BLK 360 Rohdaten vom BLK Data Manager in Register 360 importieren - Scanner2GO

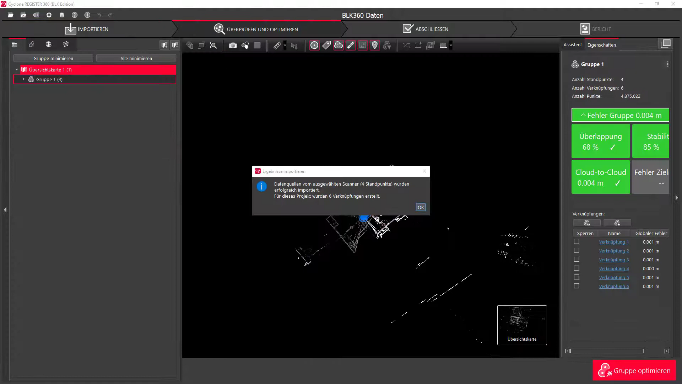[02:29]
hier sind die vier Standorte, die wurden jetzt auch automatisch verkürzt. Daraus würde ich jetzt alles nicht eingehen. Das Entscheidende ist eigentlich, dass Sie hier eine Gruppe haben und Sie sehen hier die Scan-Position und Sie können halt jetzt hier über die Bilder gehen und sehen dann die einzelnen Standorte.
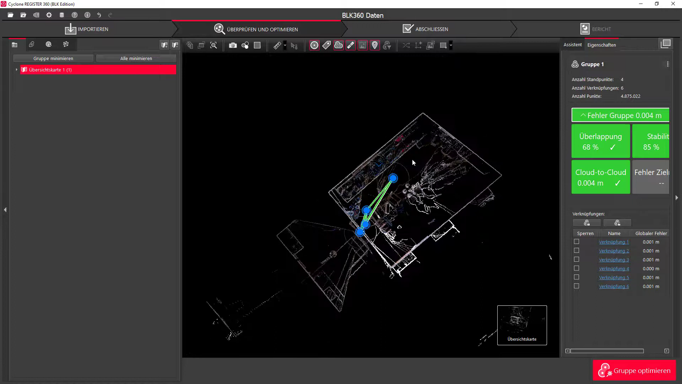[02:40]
Und darüber könnte man das jetzt zuordnen. Also als Beispiel, sagen wir mal, die ersten beiden gehören zu einem Projekt und die anderen beiden gehören zu einem Projekt.
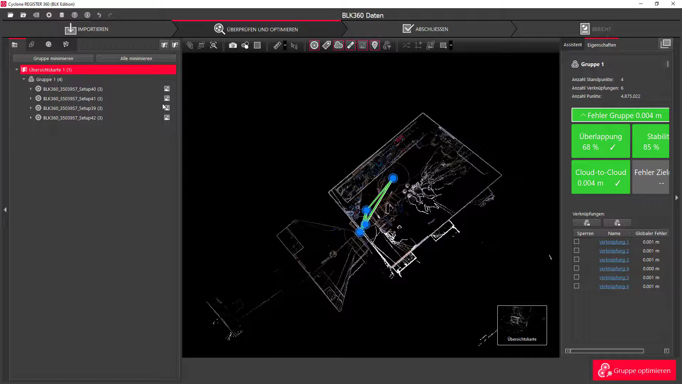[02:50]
Dann könnten Sie hierher gehen und könnten sagen, also die Übersichtskarte 1 wäre Projekt 01. Und dann könnten Sie eine weitere Übersichtskarte anlegen und könnten sagen, ich bin Projekt 02.